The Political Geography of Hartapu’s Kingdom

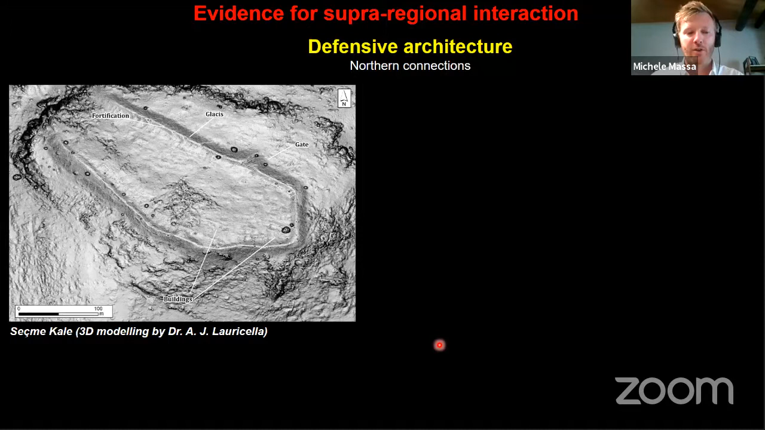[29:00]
So this on the left is the plan of Seçmekale in the west of the Konya Plain. And here you see Çevrekale's satellite imagery.